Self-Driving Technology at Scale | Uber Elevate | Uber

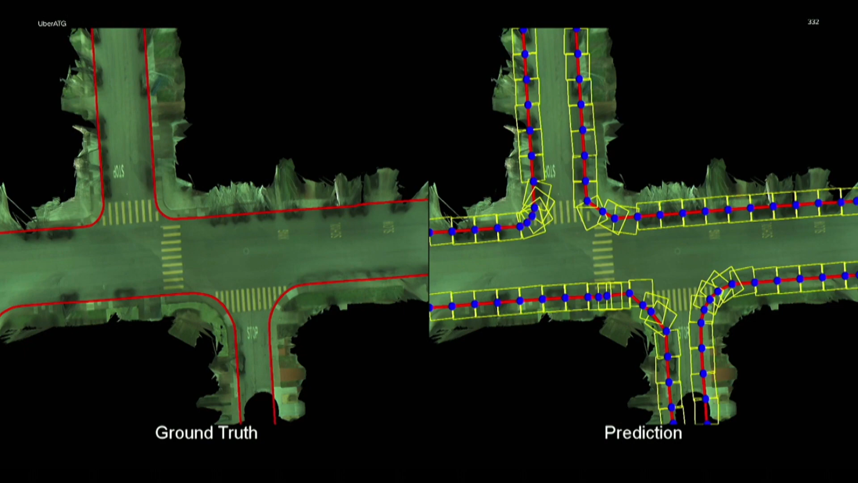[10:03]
In particular, we build technology that allows machines to collaborate with humans in order to minimize the number of clicks necessary to do these tasks.
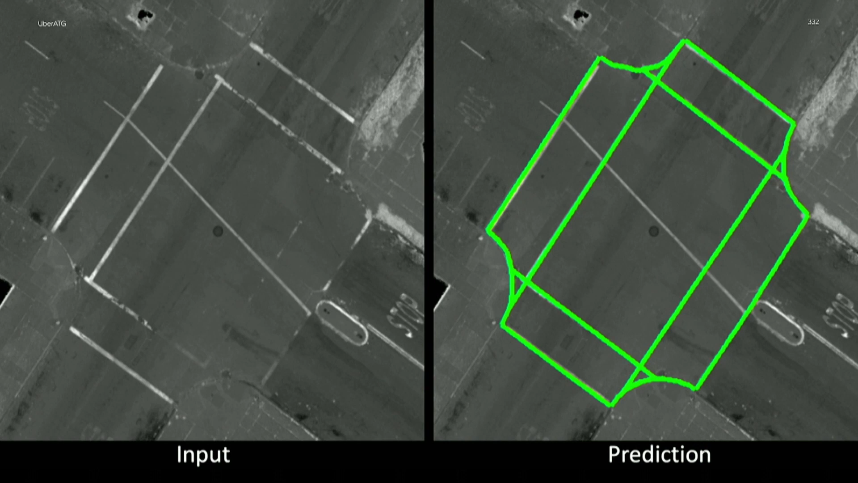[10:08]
So here I'm showing examples from crosswalks, road boundaries, as well as complex lane topologies, for example, in highways as you see over here.
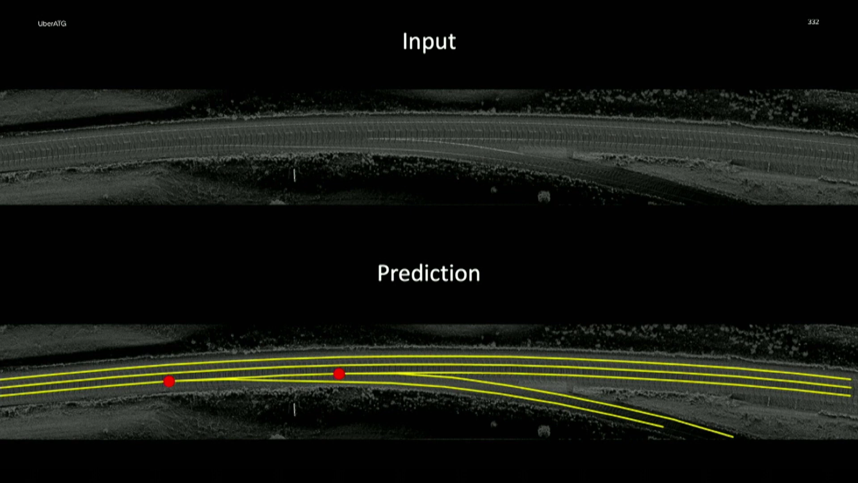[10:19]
With this technology, we are able to basically require only less than 2% of
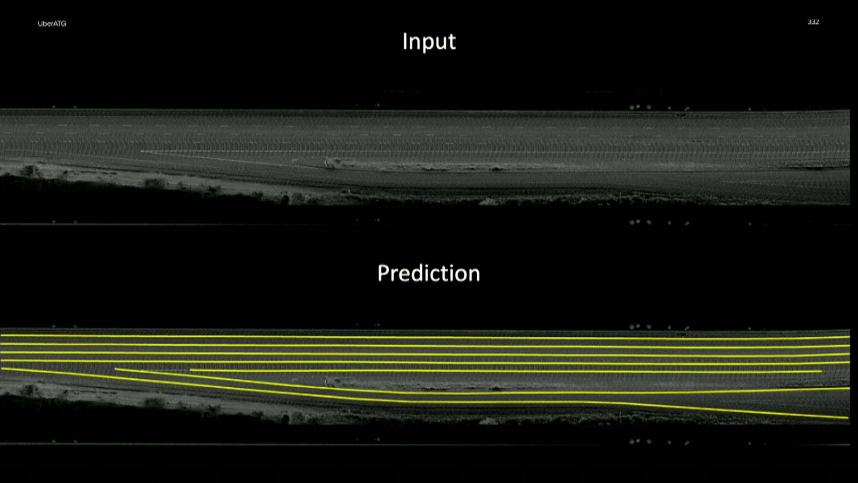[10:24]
the human clicks that otherwise will be required saving millions of dollars when building these maps at the scale.
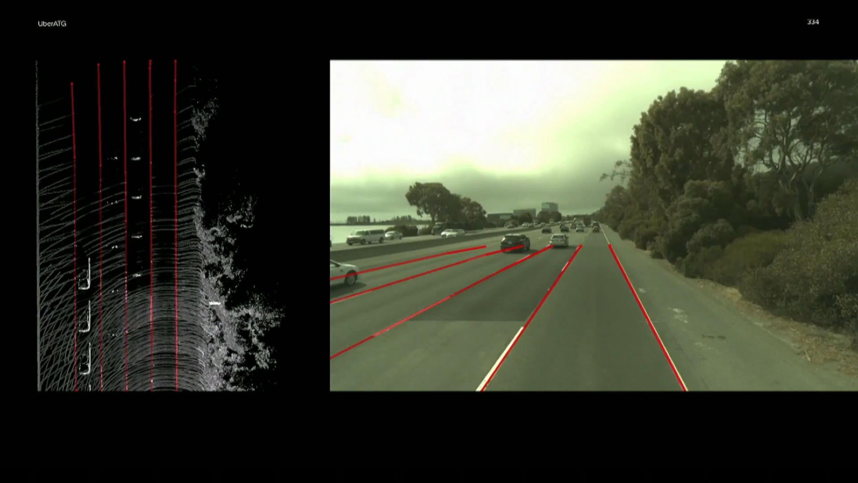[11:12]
What can we do? It is important that in order to build technology that is safe that we are able to online estimate the map as we drive in the environment. What I'm showing you here for the first time is the AI technology that we have developed in order to be able to drive autonomously safely for hundreds of kilometers without interventions in highways without requiring to even have a map a priori. Instead, we can use the sensors on board, the cameras, the ladar, etc.
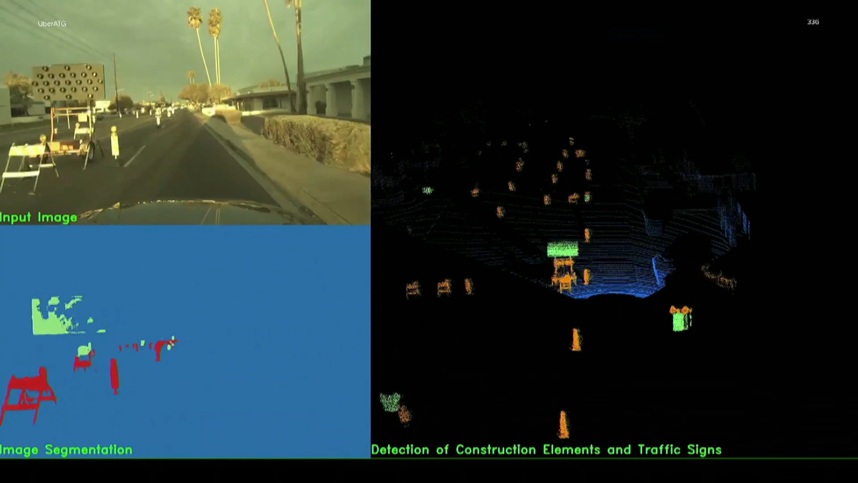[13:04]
So for the first time here, I'm also showing you examples of how the AI,
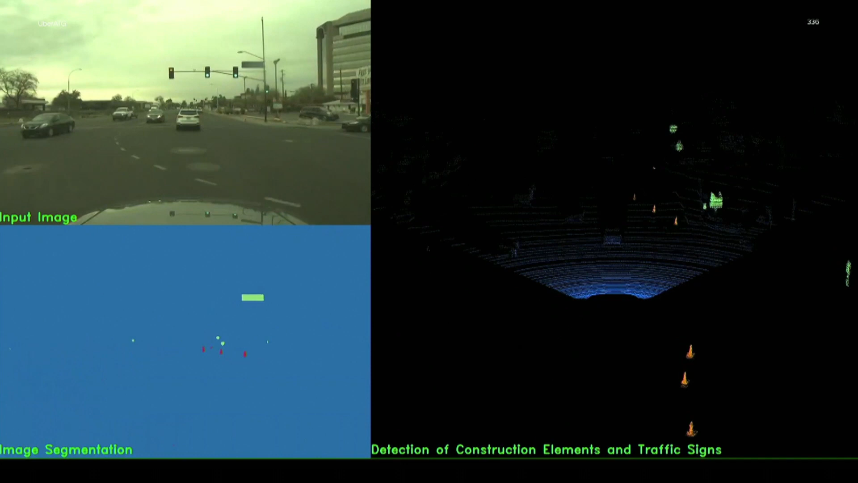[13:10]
the new AI system that we have built, can actually estimate construction as it drives. Importantly, various small construction elements like small cones, we can detect them for the first time at least 150 meters from the vehicle,
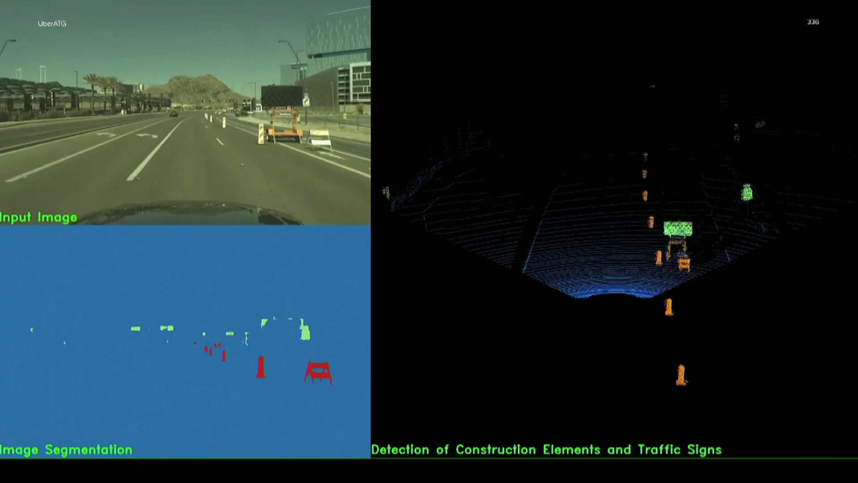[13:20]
which allow us to change lanes or prepare what is a safe maneuver in reaction to the fact that it's a construction site.
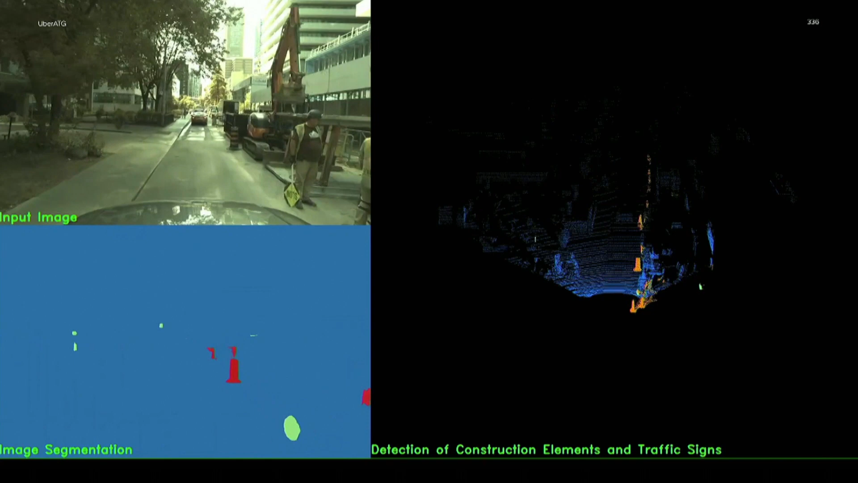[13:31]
I wanted to focus on the video that is on the right, where different colors depict different semantic elements,
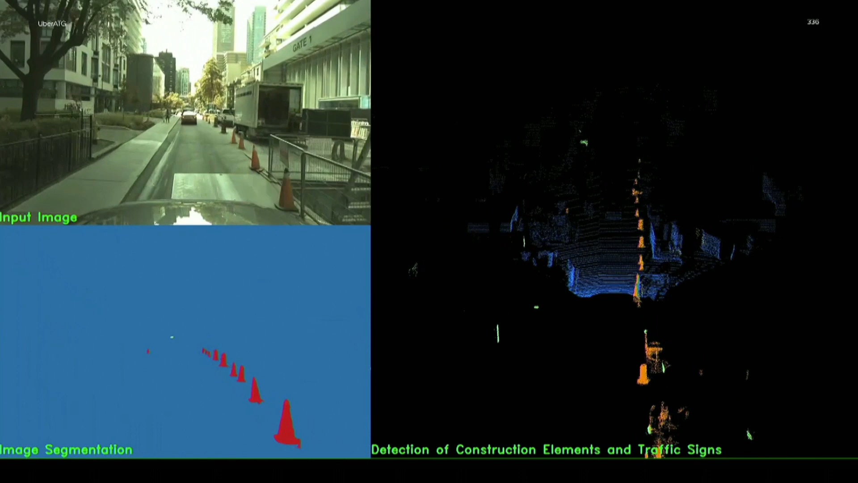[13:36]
where you have construction elements as well as signs, which are also necessary as they change all the time.